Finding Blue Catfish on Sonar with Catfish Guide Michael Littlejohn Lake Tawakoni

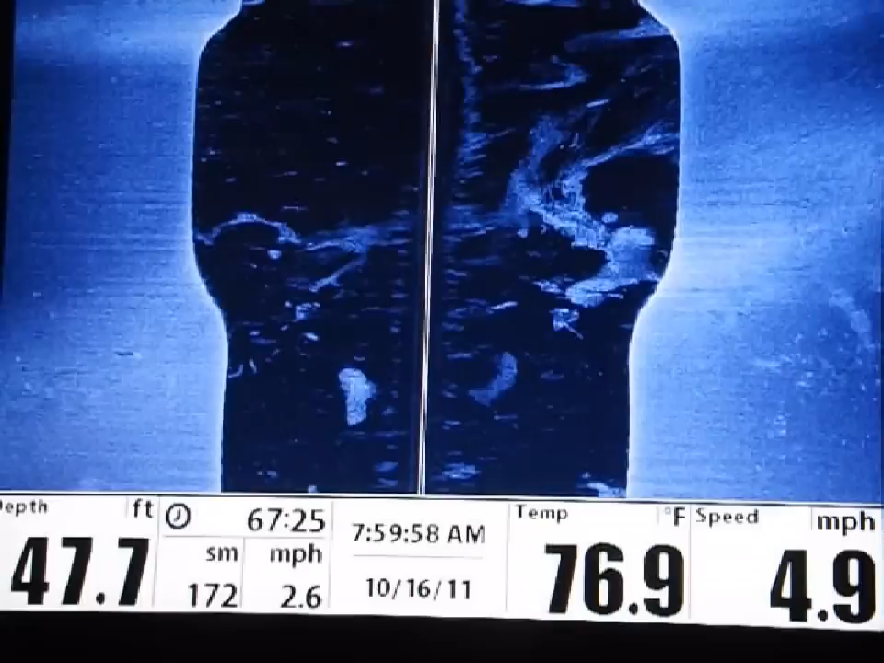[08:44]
On screen: depth 47.7 ft, water 76.9°F
side scan view you can see in the water column the dark area
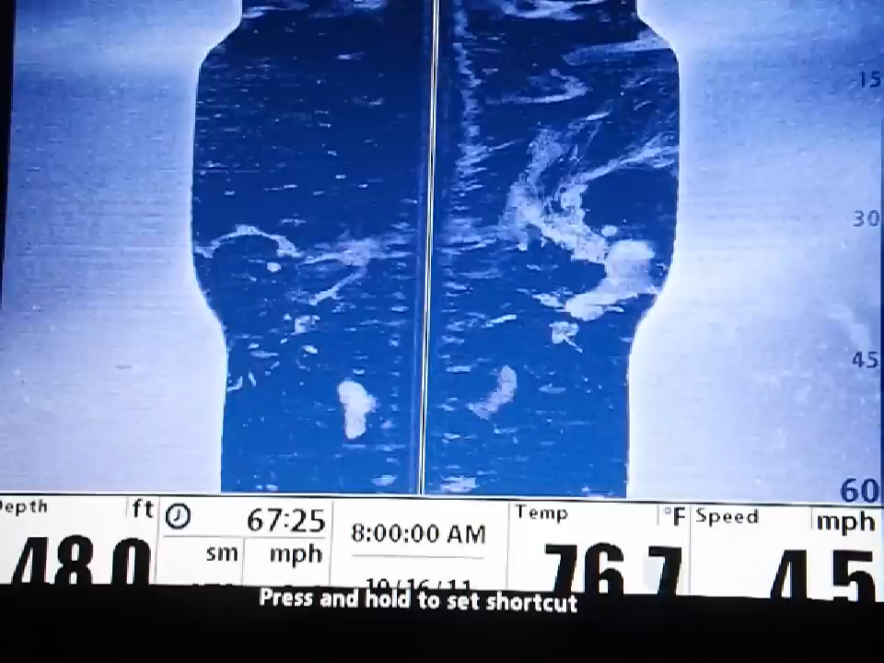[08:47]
large large uh groups of uh thread fin shad and um you can see the river um there and i'm switching i'm painting now to my gps mode i've actually come out of the river channel and it matches up here the uh the boat in the air i'm going i'm actually headed up into shallower water right there look at the uh the gizzard or the rather the thread fin shad the pockets of uh of shad up around uh 20 to 25 foot of water i'm looking for fish right now
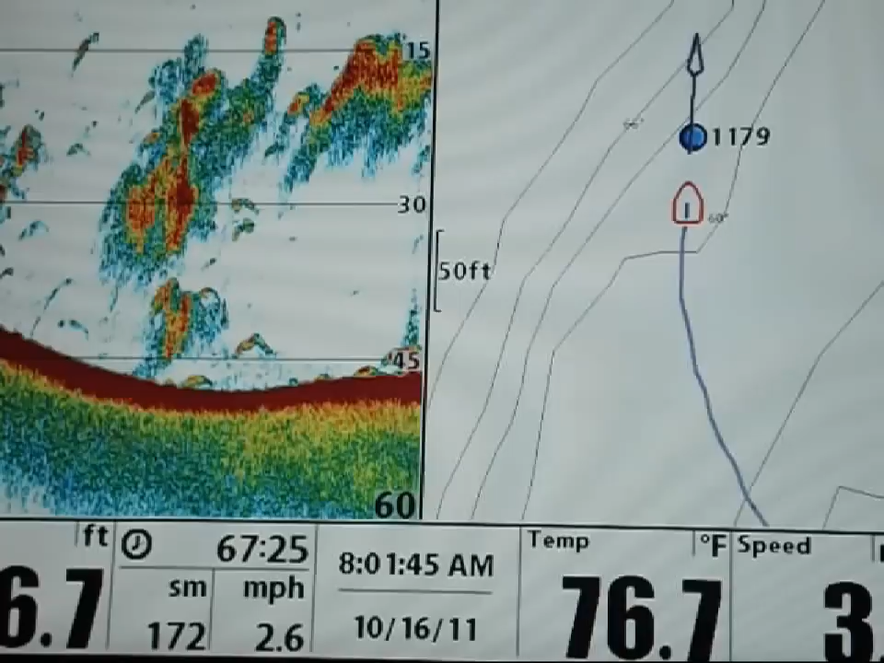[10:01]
On screen: water 76.7°F
as i turn around i'm now headed excuse me now i'm headed um back uh towards the river channel you can see the way point there 1179 that's actually uh an area in the river channel where i had marked some fish and
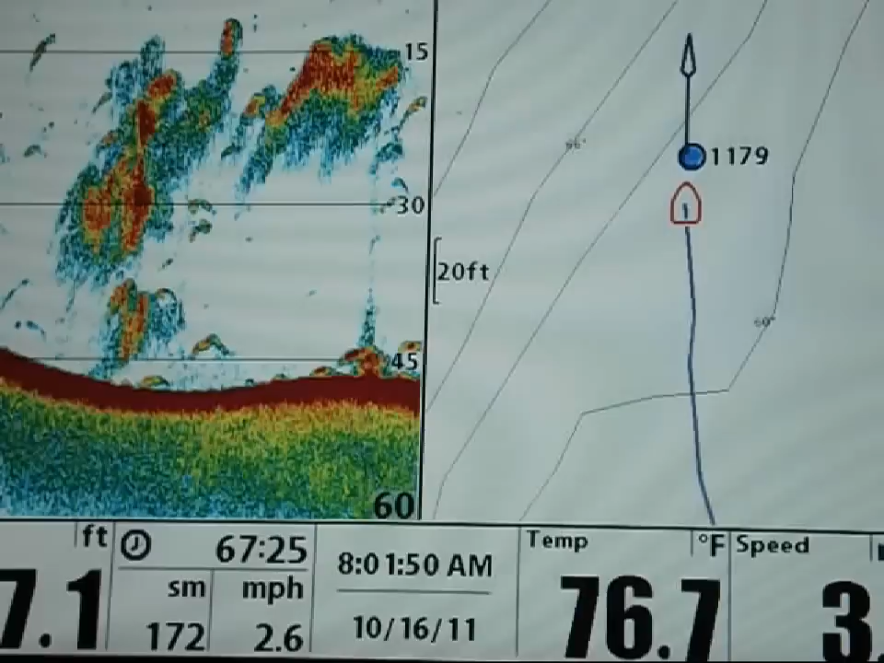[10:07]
On screen: water 76.7°F
i've turned around and i'm actually headed back towards them um large groups of uh
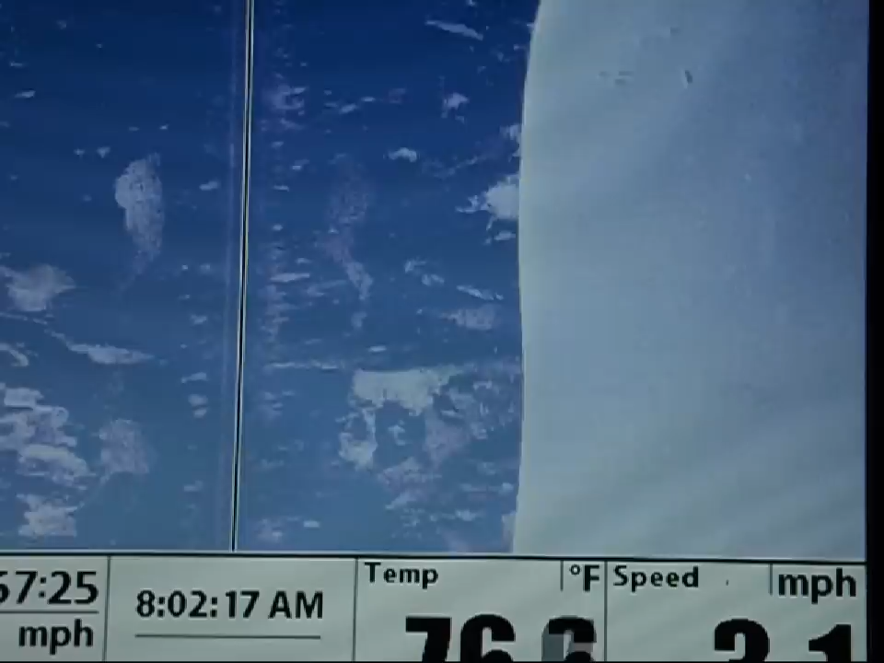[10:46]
few uh large uh catfish um sitting and it looks to me like almost every one of them are facing uh the exact same way uh looks like uh their heads are on the left their tails are uh are on the right for the most part if you can see that um um and i actually can see these if you look right here i switched over
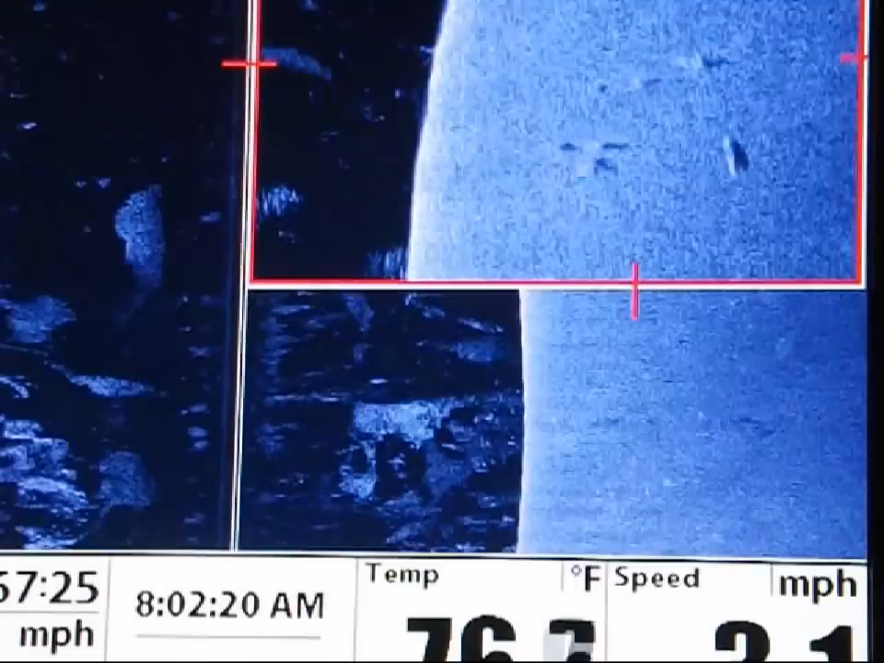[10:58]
to uh to side scan view i'm moving my cursor over
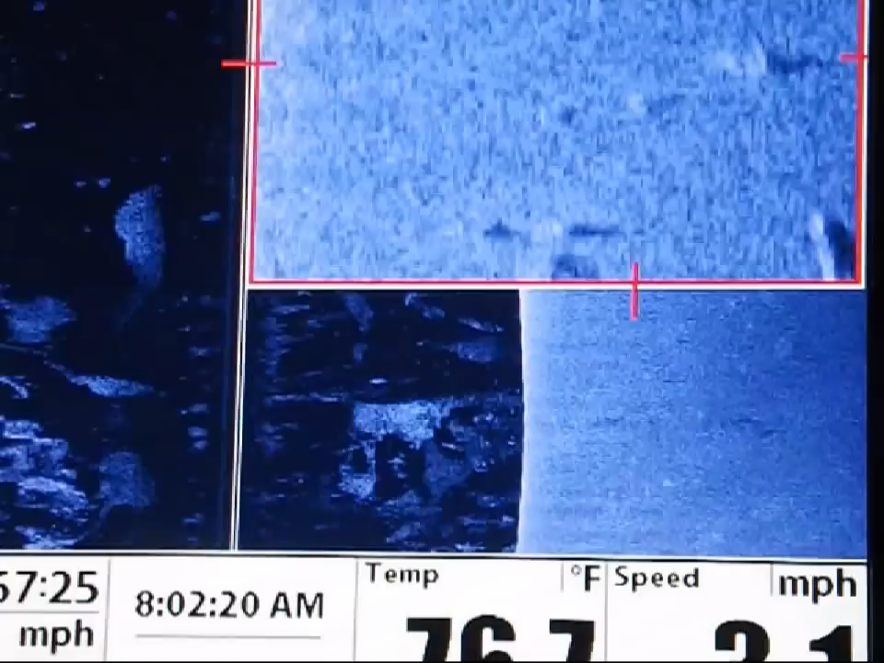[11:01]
and i'm going to zoom in on those fish and there you go and there's uh there's three uh nice size uh catfish right there you can see their shadows and um so i would uh